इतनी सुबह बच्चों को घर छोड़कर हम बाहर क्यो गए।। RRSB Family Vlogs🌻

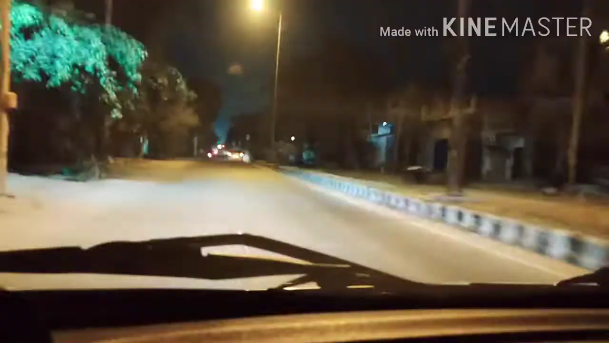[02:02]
तो अब हम आ गए हैं बाहर, तो आप भी आइए हमारे साथ। तो यहाँ पे ये देखिए सब साइड में यहाँ पे अभी अंधेरा ही अंधेरा दिखाई दे रहा है आपको, लाइट नहीं,